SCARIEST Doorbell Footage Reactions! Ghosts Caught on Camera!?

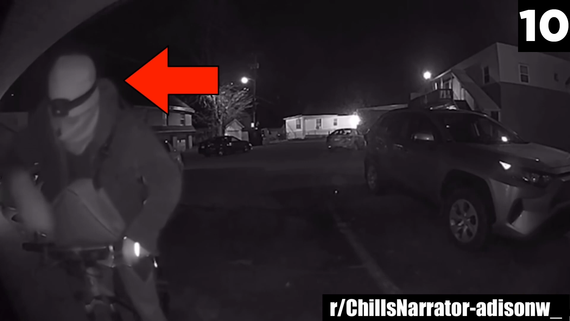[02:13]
The creepy man has his face covered and a light on his head that could be used to better see into people's windows. I don't know which is creepier, the fact that he has apparently been looking into the windows of random people's homes,
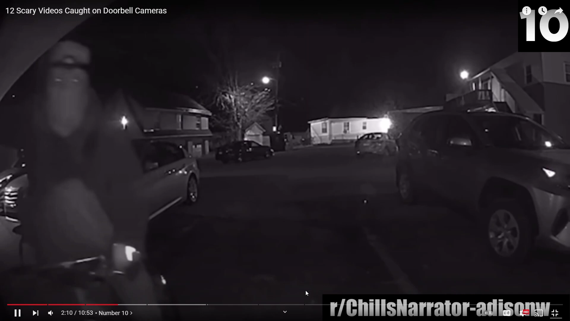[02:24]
or the fact that he calmly confesses it to them later into their doorbell cameras. I hope that person never returned.
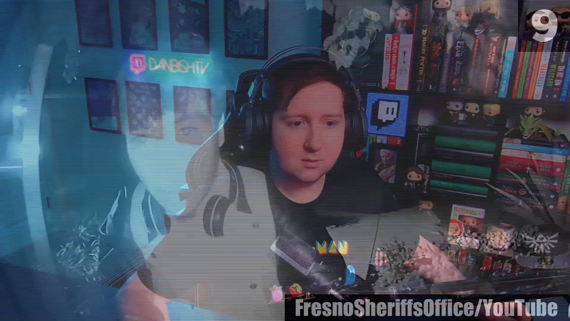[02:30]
The Fresno Sheriff's Office in California has released
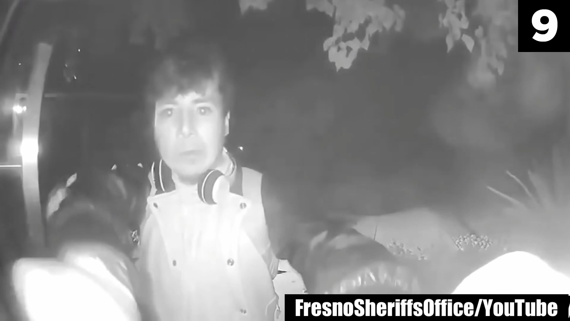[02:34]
three separate videos of a creepy man caught on doorbell cameras across the neighborhood trying to take them. Why would you want to steal someone's doorbell?
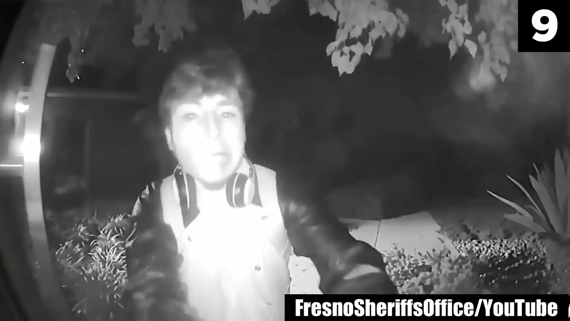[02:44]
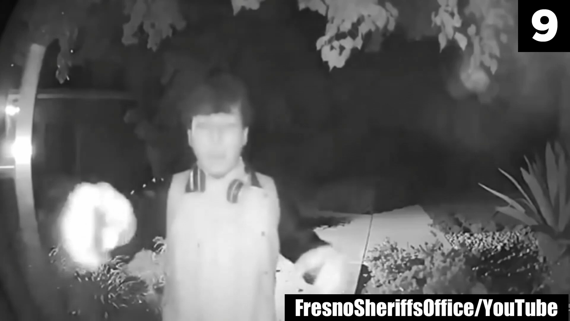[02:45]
He reaches out with a tool and you can see him trying to loosen the casing with one hand while trying to pull out the doorbell camera with the other.
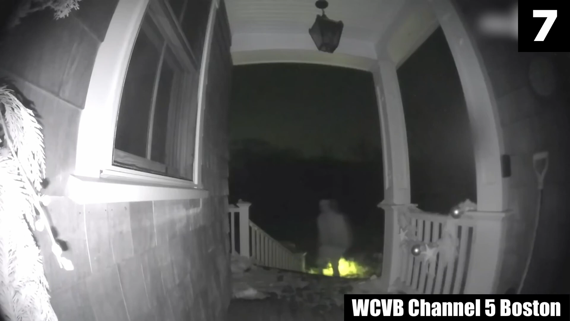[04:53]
I That looks like Joe from You. Notice that he's already been caught.
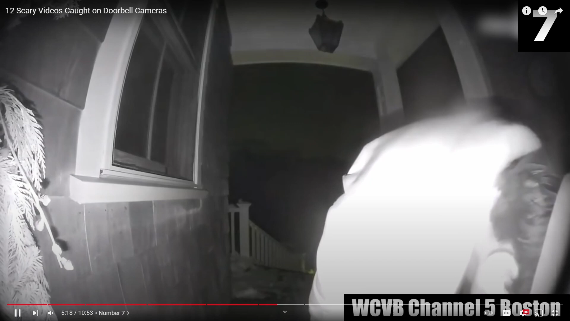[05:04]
The doorbell camera's recording his every move as he appears to shine all around on the ground, possibly lifting up a welcome mat and some other places to look for spare keys.
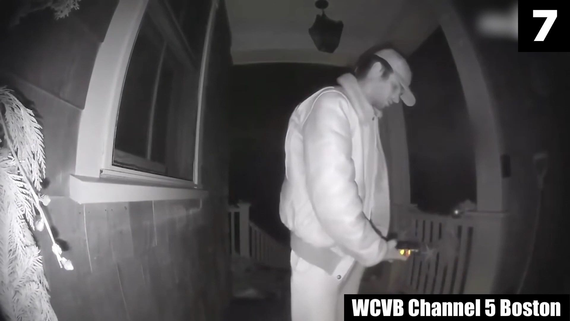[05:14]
He looks directly at the doorbell at 27 seconds, but seems to either not notice or not care about the camera pointed at him. Later that night, this house was entered, and the police wanted to talk to him. Judging by all of the suspicious activity, I think there's a good chance that this suspect was the one responsible.
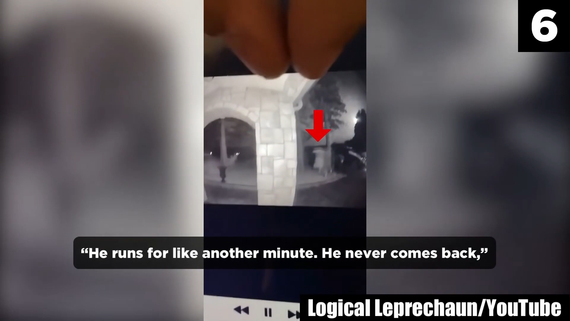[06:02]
He never does anything else. Wherever this... Never rings again. Is that wearing a dress or something?
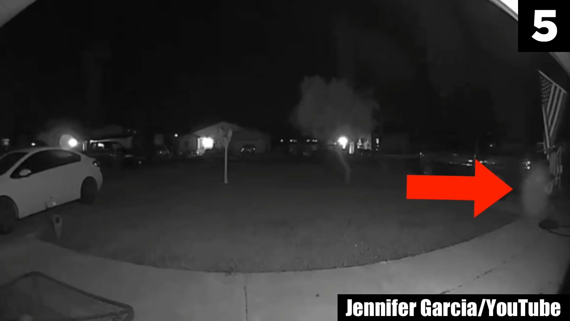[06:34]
This weird round object floating around on a clear night is what sets off the alert. Too slow moving to be a bug, not to mention transparent. No way, I would be out there with my holy water and my leaf blower and blow that creepy smoke away. No way.
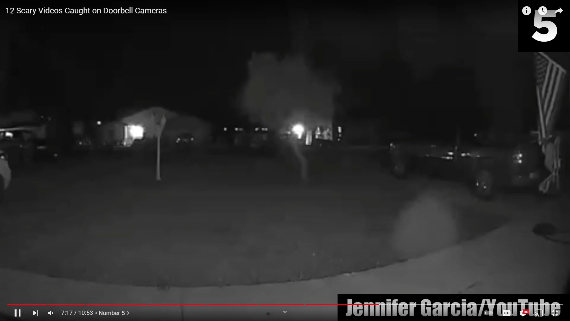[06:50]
So what do you think this mysterious unexplained light could be? I'm not sure if it's a real paranormal video. It looks close to the lens.
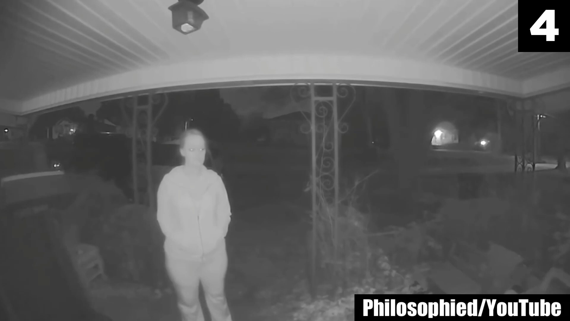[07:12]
With all the weird things she's caught on tape doing, she walks towards the doorbell
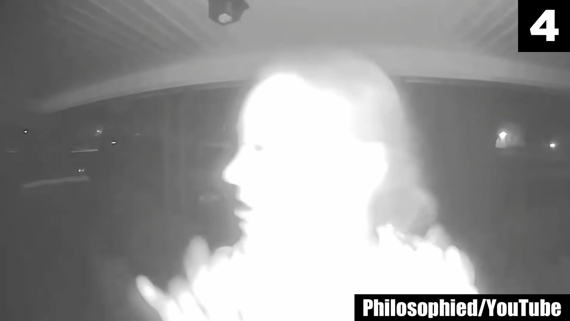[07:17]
Beach, what are you doing?
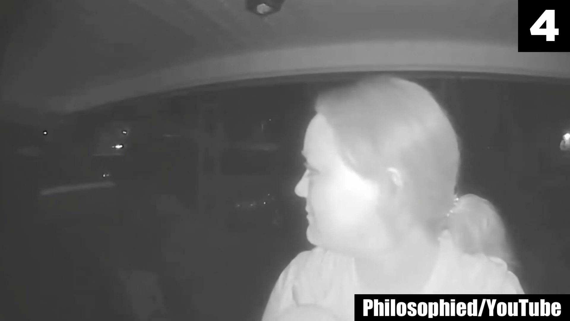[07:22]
Camera while making a face, and she turns around when she sees the headlights of an oncoming car. Clearly aware that she's doing something wrong and afraid of getting caught,
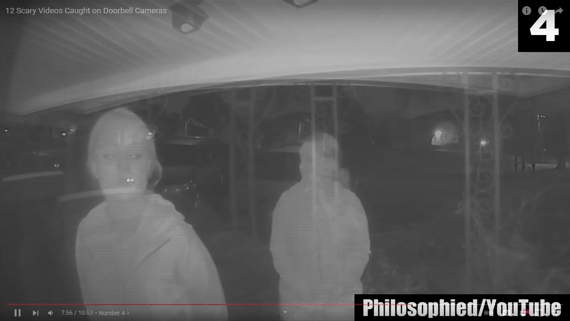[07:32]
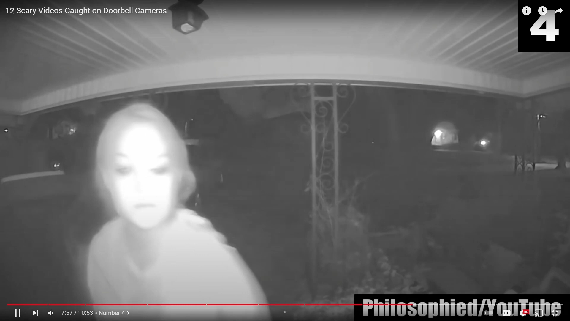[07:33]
soon she's back at it again, this time chomping at the camera and then doing some weird movements with her arms.
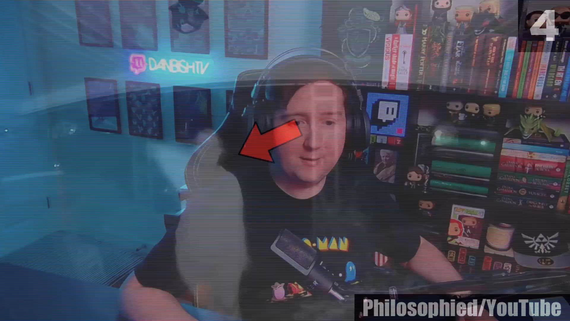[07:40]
Maybe she's got the fuck it up, Beach, fuck it up!
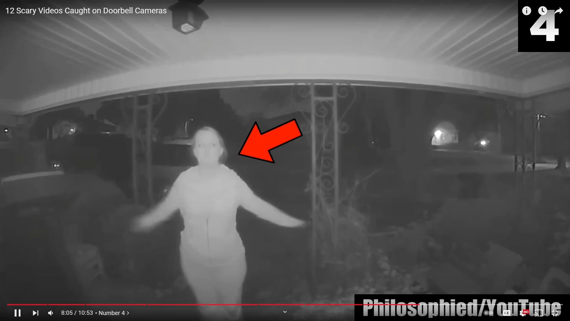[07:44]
Wrong house and thinks she knows the owner of this doorbell cam.
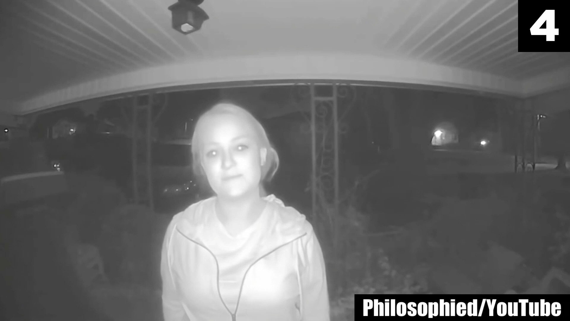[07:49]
Maybe she's trying to get their attention and wants to be let in. She doesn't necessarily look dangerous, but doesn't appear to be in her right mind and could probably change moods at any moment. So I don't blame the homeowner for not opening the door and seeing what she wanted. I doubt it was anything good. See, if that was...